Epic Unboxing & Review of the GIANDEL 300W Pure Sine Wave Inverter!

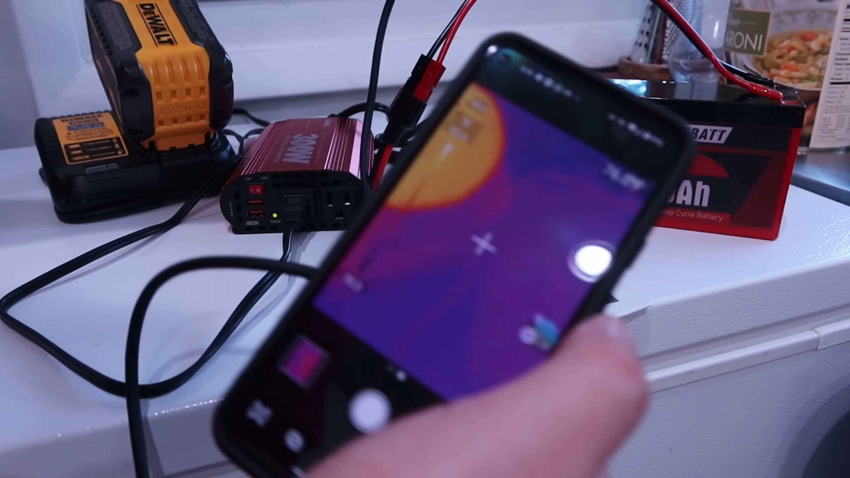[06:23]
So, overall, I'll show you what I'm doing here. Get my big thumb out of the way. Yeah, see?
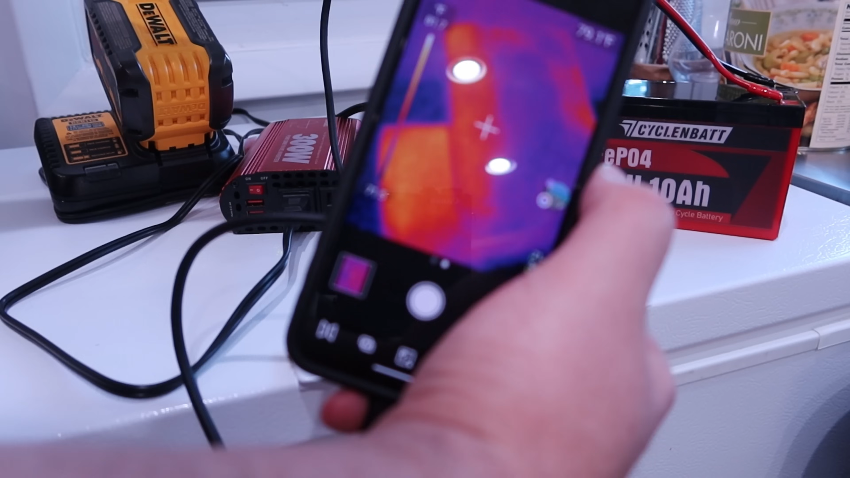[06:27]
That's the hottest parts. The inverter itself is getting a little warmer.
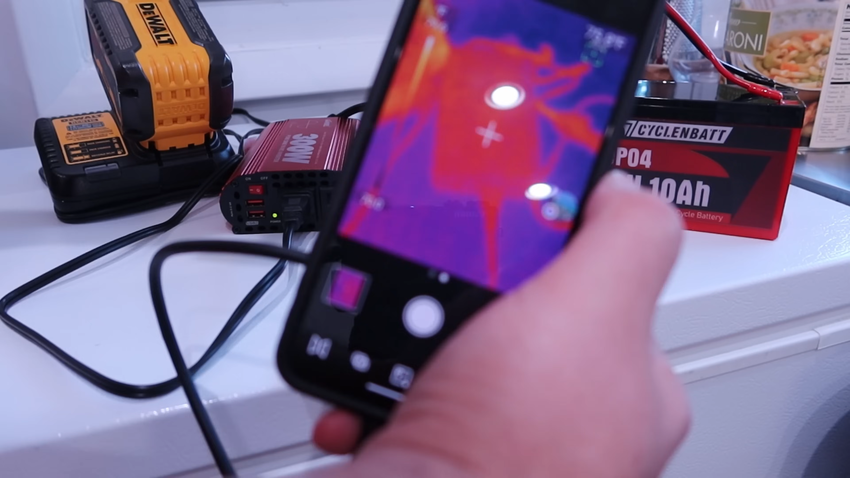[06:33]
The 75. The battery is heating up finally.